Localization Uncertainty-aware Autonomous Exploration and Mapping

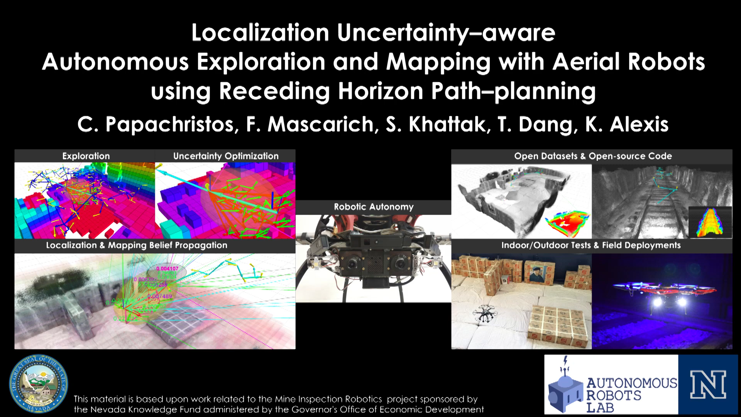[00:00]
In this work, we present a receding horizon, belief-uncertainty-aware path-binding strategy to perform efficient exploration and consistent mapping of unknown environments.
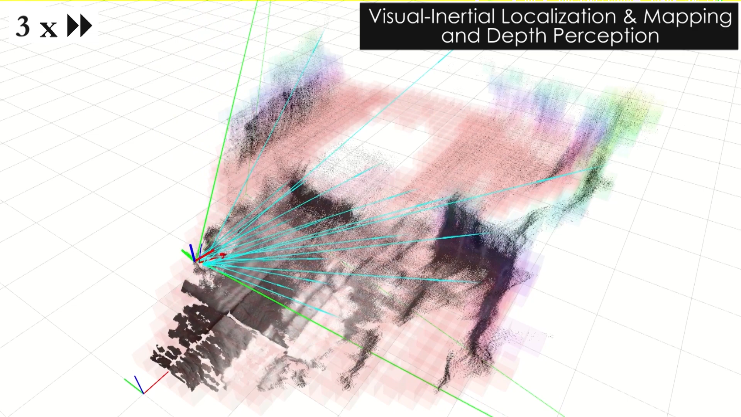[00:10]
At the core, we consider an autonomous aerial robot that performs visual-inertial localization and mapping and stereo or other 3D depth perception.
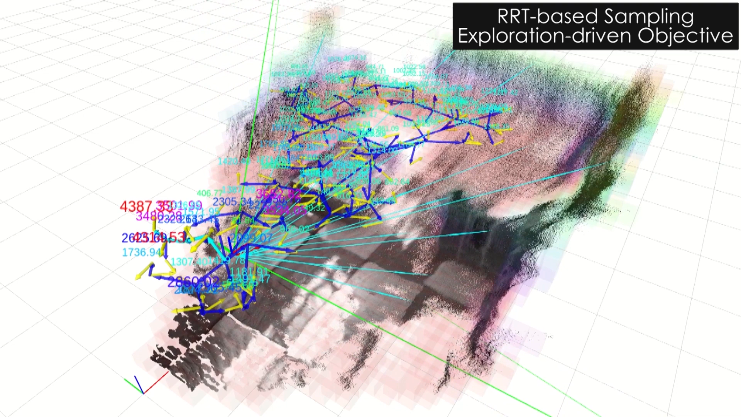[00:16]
To perform exploration,
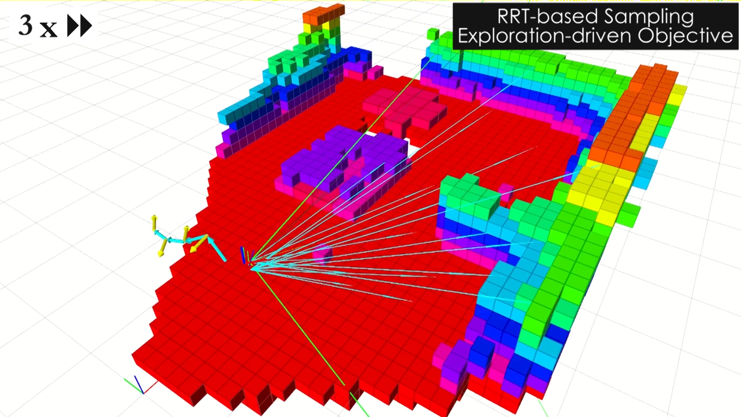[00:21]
we first evaluate the information gain of randomly sampled finite-depth trajectories constructed via rapidly exploring random trees within
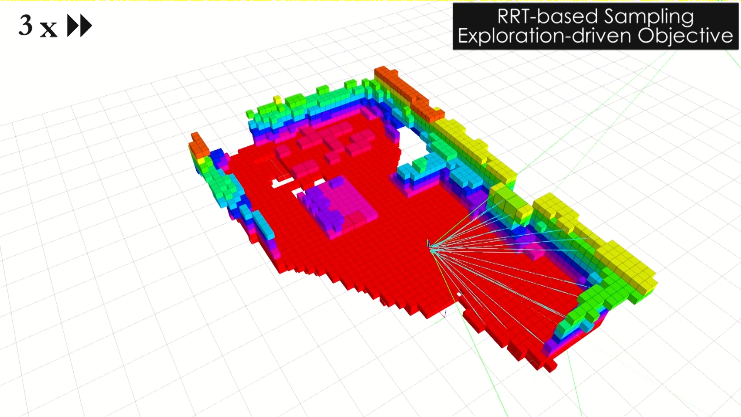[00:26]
the on-the-go derived occupancy map representation of the environment.
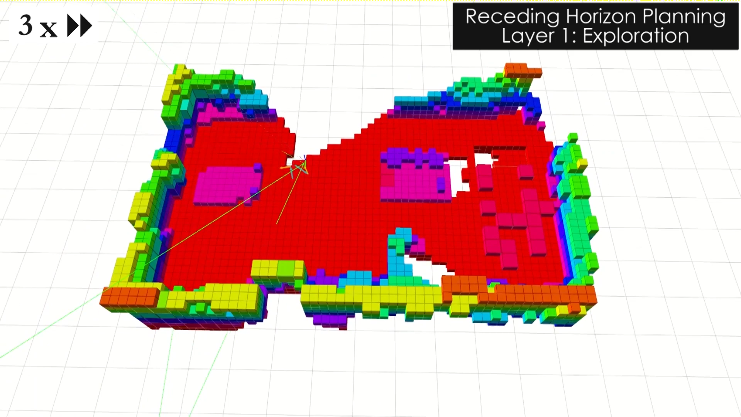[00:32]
The robot considers the first viewpoint of the best exploration trajectory as its desired reference.
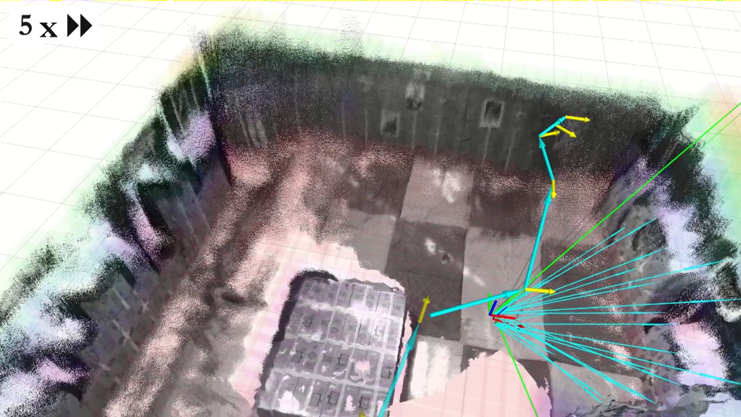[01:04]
Otherwise, it executes the originally planned straight transition.
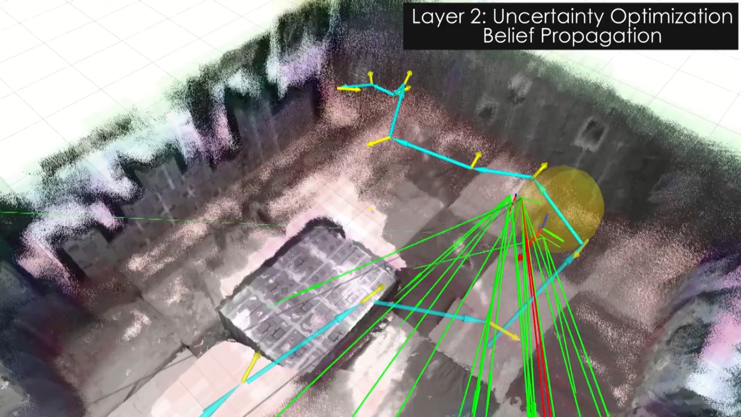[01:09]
At the same time, the first next-best viewpoint selection layer exploits the probabilistic representation of the occupancy mapping result and accounts in its information gain for
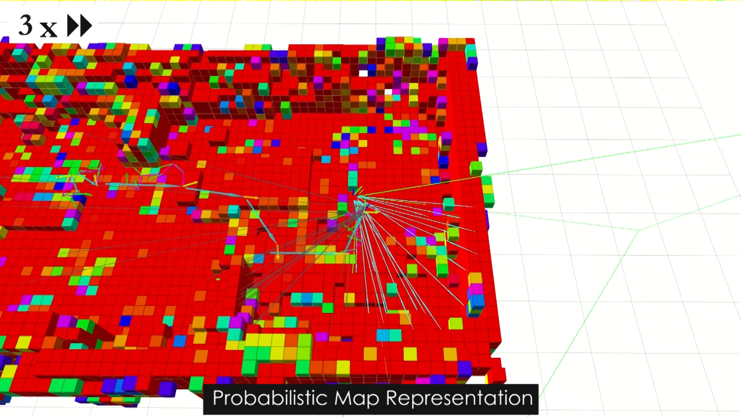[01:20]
poorly mapped subsets of the already-explored environment in order to re-observe them to increase mapping confidence.
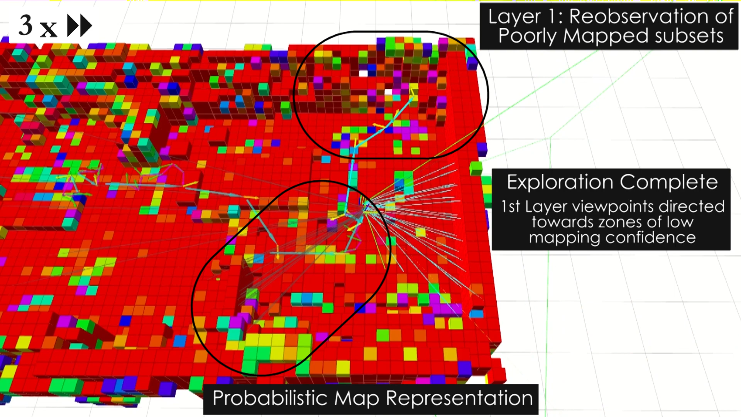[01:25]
The robot iteratively repeats this process in a receding horizon fashion,
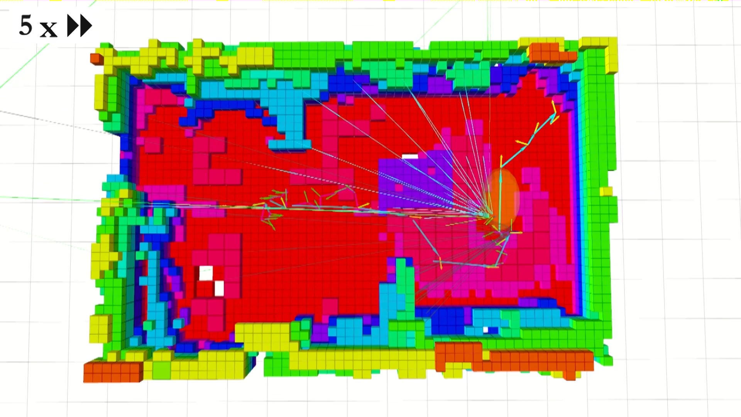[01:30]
leading to efficient exploration with completeness while ensuring mapping quality and consistency on the go.
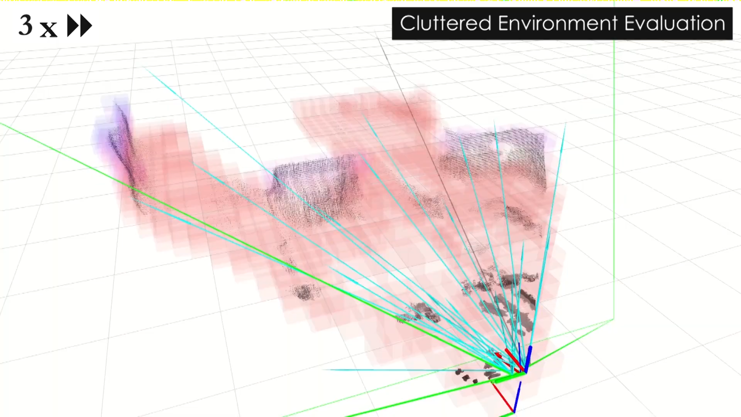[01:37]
We conduct and report a variety of missions to demonstrate the behavior and
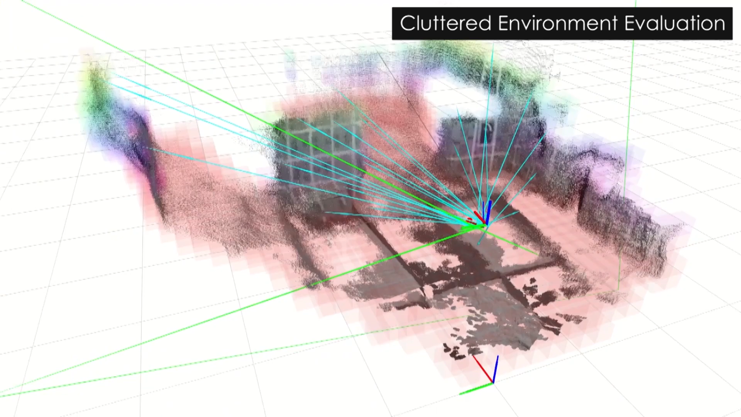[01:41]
effectiveness of preceding horizon belief-uncertainty-aware exploration and mapping, including cluttered mock-up environments.
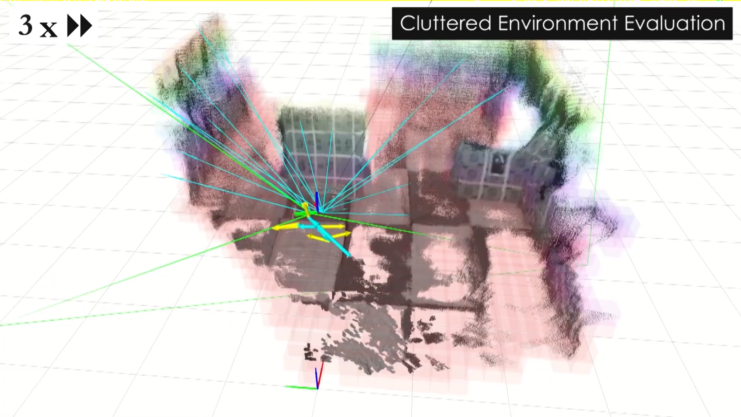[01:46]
This structural complexity affects both the exploration planning process as well as the uncertainty optimization process,
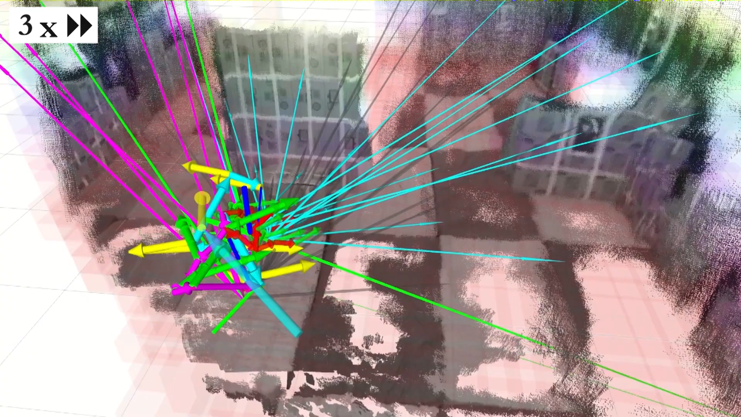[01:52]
as the robot has to evaluate landmark visibility checking.
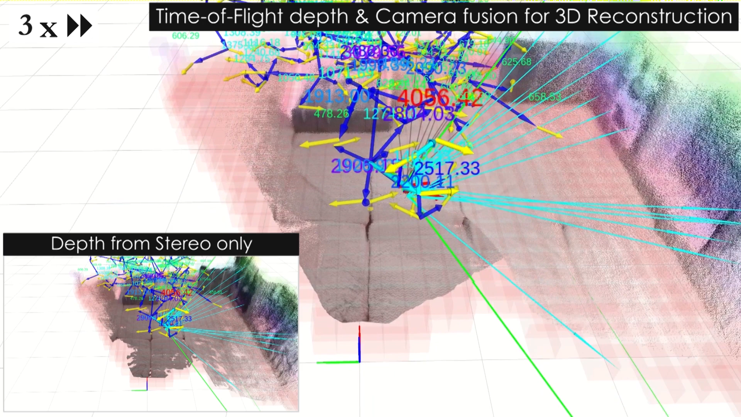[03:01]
At its core lies a multi-modal mapping unit which incorporates a hardware-synchronized stereo visual-inertial solution and time-of-flight depth sensing.
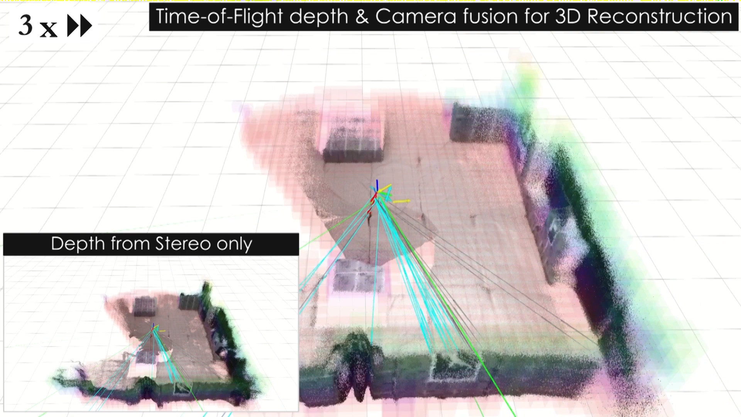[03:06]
Using this properly calibrated setup,
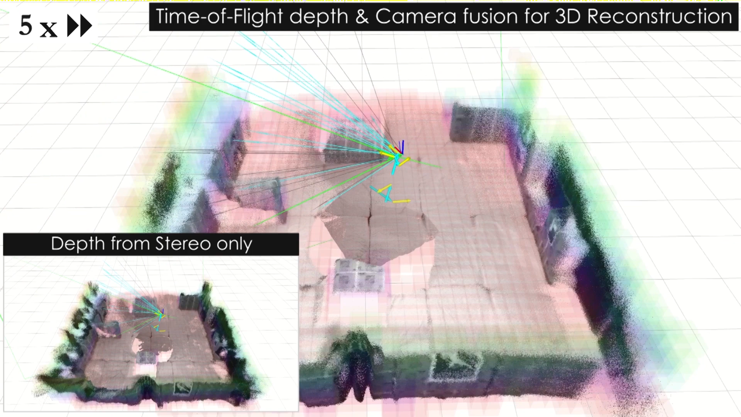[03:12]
we demonstrate the superb 3D reconstruction quality that can be achieved in real-time by fusing high-accuracy time-of-flight ranging with color information.